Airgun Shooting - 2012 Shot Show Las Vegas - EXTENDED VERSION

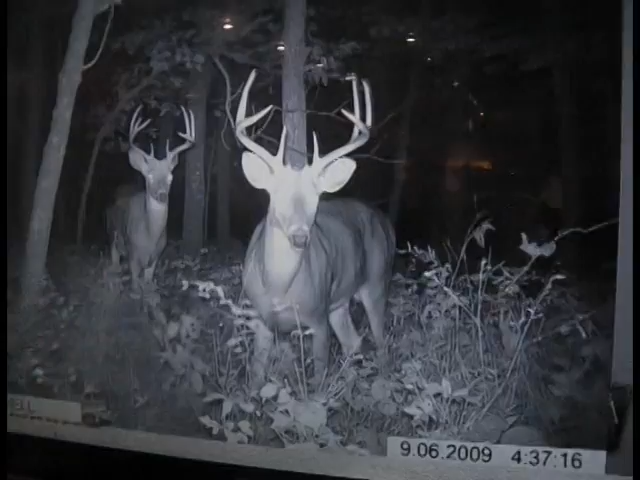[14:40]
On the screen. And we just play around. Moving around for you. Just to show you the.